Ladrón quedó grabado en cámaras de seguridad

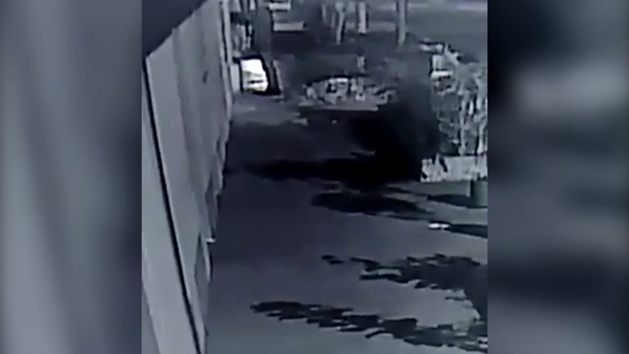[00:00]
En este video que fue grabado por una cámara de seguridad, se ve al ladrón cuando llega hasta una vivienda ubicada en la carrera 30 con calle 71 del barrio La Floresta.
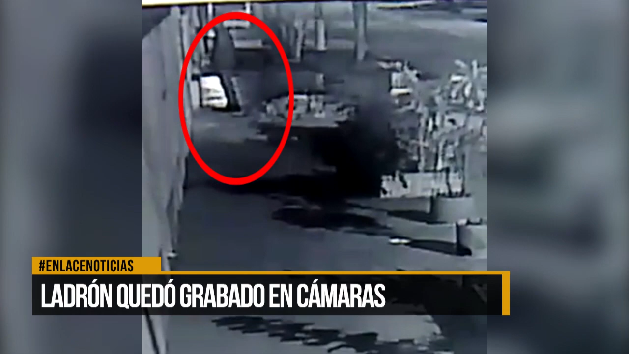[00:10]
Revisa lo que sería la caja del contador de la luz y en cuestión de segundos, saca del bolsillo de su pantalón herramientas para empezar a cometer el ilícito. Pasan alrededor de dos minutos mientras el delincuente suelta uno a uno los tornillos de la caja con la herramienta y cuando logra su objetivo, saca los breques del contador y se los lleva. Luego de cometer la fechoría, el ladrón vuelve y coloca la tapa del contador con su herramienta y se ve cómo se aleja del sector caminando.
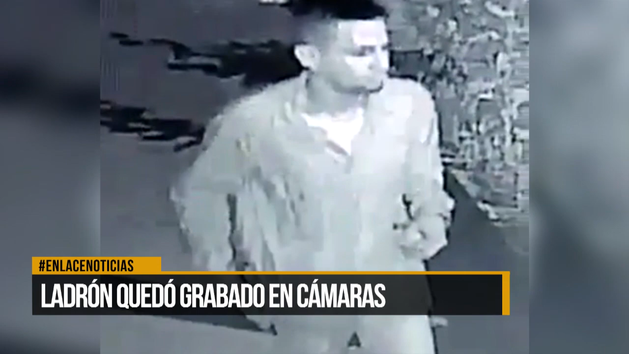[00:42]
Los afectados aseguran que el ladrón cometió el robo hacia las 4 y 30 de la madrugada y que el hombre tiene literalmente azotado al sector con los constantes robos. Hicieron el llamado a las autoridades para que identifiquen al delincuente y posteriormente le den captura. Gracias por ver el video.